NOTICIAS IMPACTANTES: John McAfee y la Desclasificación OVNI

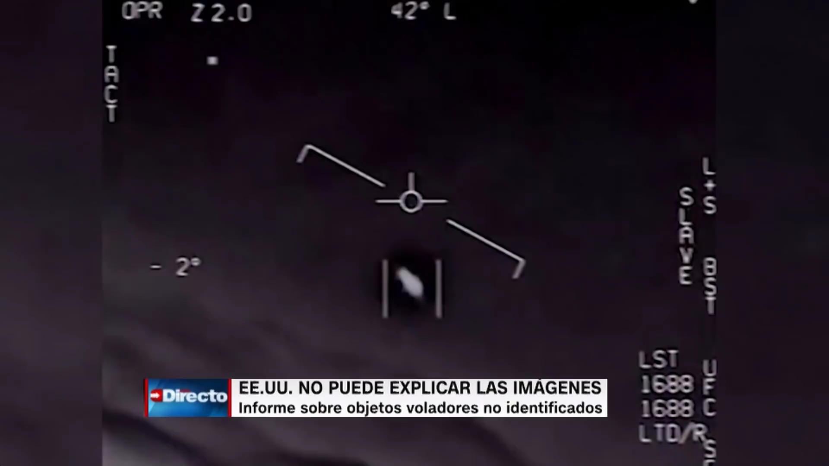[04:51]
De los 144 avistamientos de ovnis desde el año 2004, admiten que 143, es decir, todos menos uno, siguen sin explicación. El ejército estadounidense ya informó sobre numerosos casos de objetos que se movían erráticamente en el cielo.
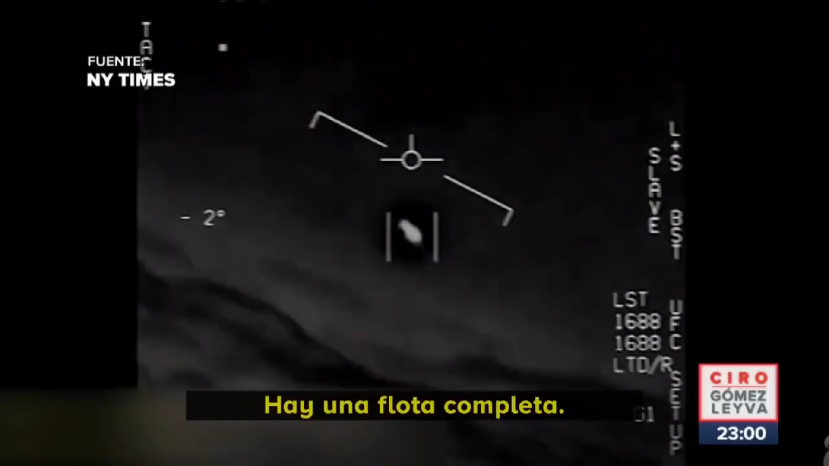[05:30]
There's a whole fleet of overcome ASA. Oh my gosh. Si bien el informe es bastante largo y no dice mucho, hay alguna parte interesante. Por ejemplo, en la página 5 del informe, y aquí clasifican estos objetos en 5 categorías. 4 de las cuales serían cosas naturales o hechas por el ser humano. Y la última sería esta de otros. Y en esta categoría admiten que estos objetos tendrían un vuelo inusual, un recorrido bastante extraño en el cielo.
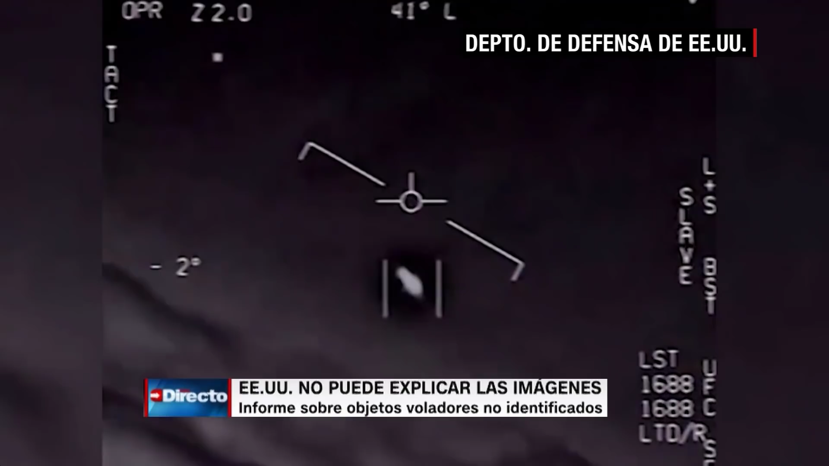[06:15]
no de errores de detección de los sensores de las aeronaves. Dicen que 80 de los informes reportados incluyeron información de numerosos sensores, de más de uno. Y en 11 casos, los pilotos reportaron haber tenido una casi colisión con estos objetos extraños.
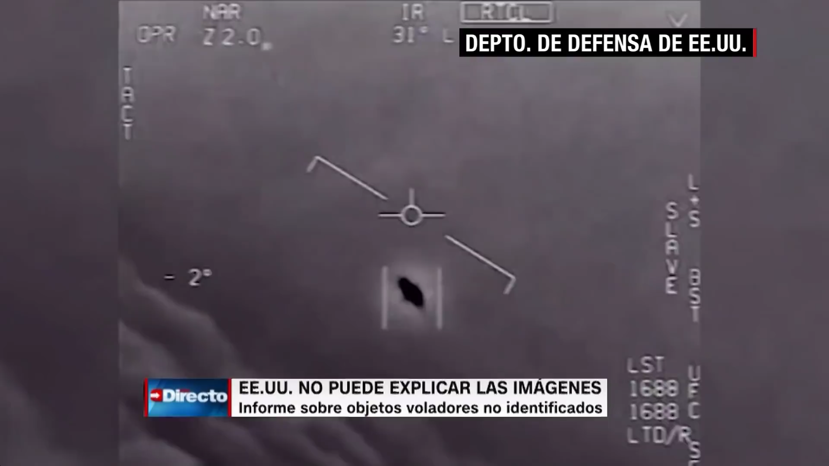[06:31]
Bastante extraño, sin duda. Mi opinión sobre los ovnis es que podrían ser objetos o entidades, incluso celestiales.